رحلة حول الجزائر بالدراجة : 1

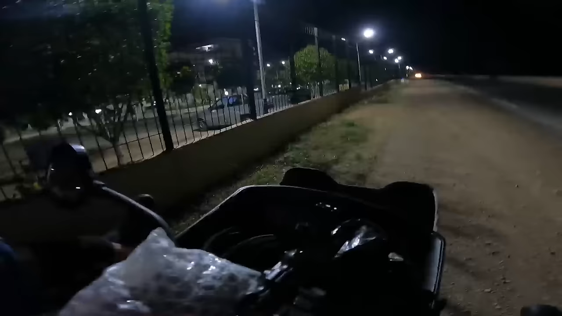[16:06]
أي كان هنا واحد ستاسيون هنايا، ولا مطعم ولا ما على باليش، مطعم، نسين نهضر معاهم بالك خلوني نبات هنا.
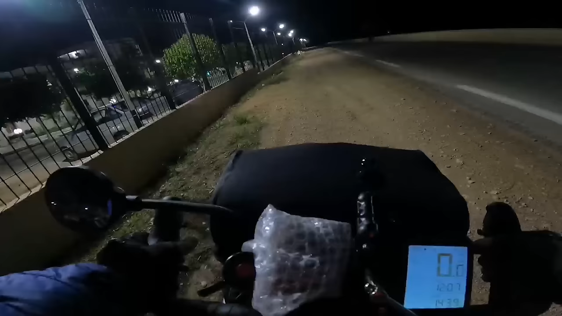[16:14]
عندهم واحد الحديقة شابة راني نشوف فيها، كي خليني نحط الخيمة تاعي تم.